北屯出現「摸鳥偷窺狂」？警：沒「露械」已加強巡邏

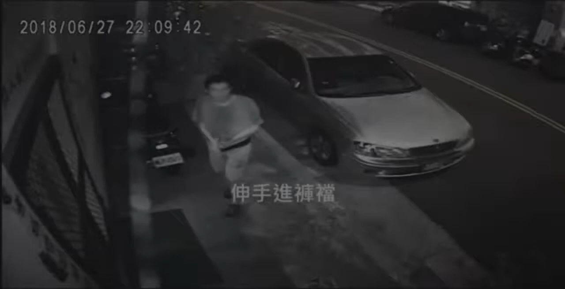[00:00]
记者张瑞珍台中报道，台中市北屯区诚信网友住处前的监视器拍摄到6月27日深夜10时许，一名外表猥琐的男子一边用左手伸入裤裆摸鸟，